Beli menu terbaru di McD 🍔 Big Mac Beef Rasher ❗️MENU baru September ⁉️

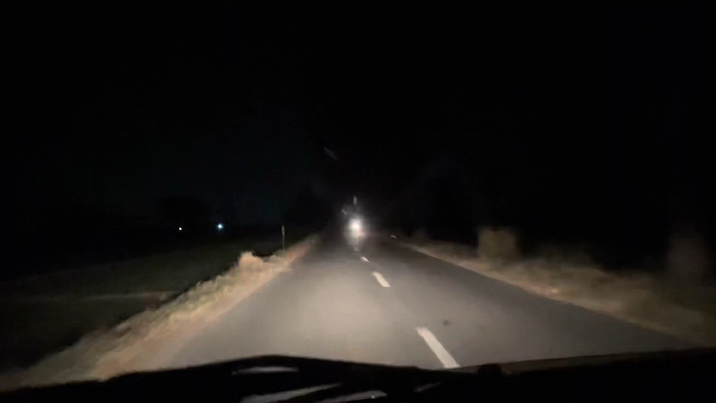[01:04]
Aku liatin ke belakang ya Ini jalan yang untuk lewat sawah-sawah kan Yang kemarin loh guys video yang aku beli samyang itu Kan aku cerita aku lewat di persamaan ke rumah Rumah aku itu di pelosok itu guys Jadi harus lewat sawah-sawah dengan darah kayak gini Hutan Ini gak aku hidupin ya lampu mobil Gak aku hidupin tuh gelap banget kan Yaudah gak usah kebanyakan basa basi Langsung aja kita ke MACD Sekarang
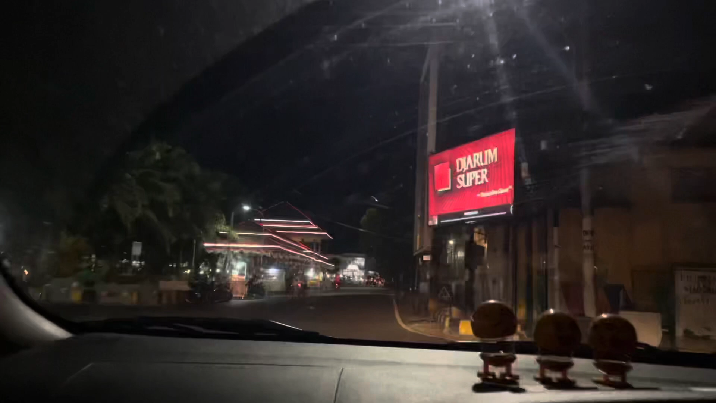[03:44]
Dan ini aku lewat Sekalian lewat Di Alun-alun Madiun
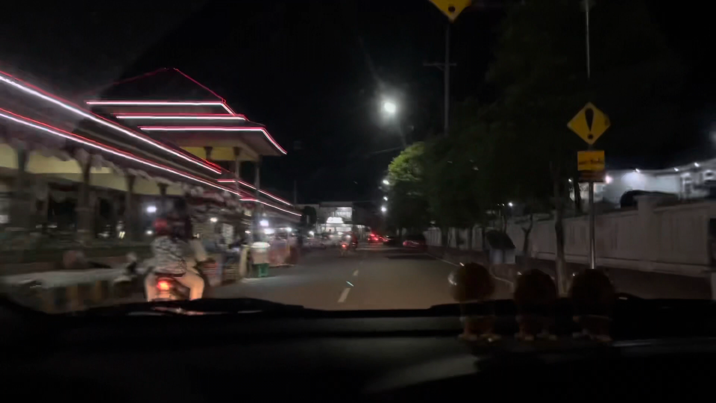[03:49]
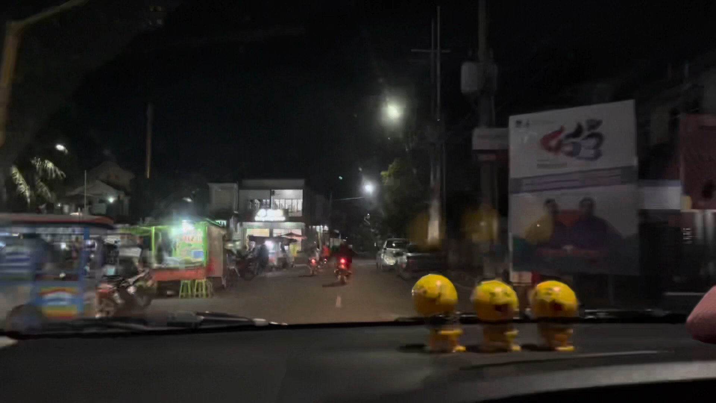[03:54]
Banyak banget Pedagang kan Udah ngelengkaki Limahnya Tuh Rame
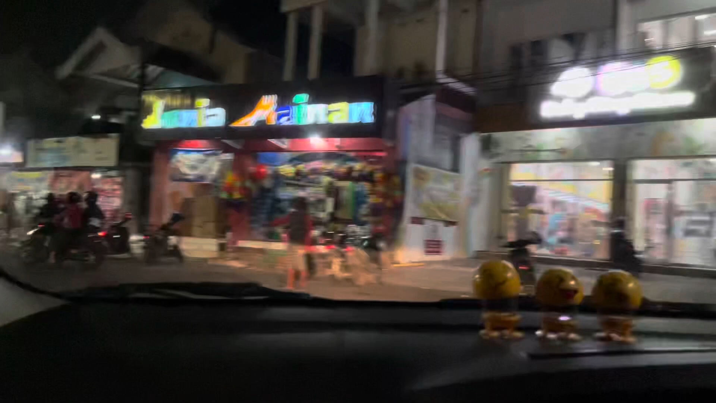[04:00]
Apalagi Sebelum PPKM ya Rame banget Ini sih Agak sepi Menurut aku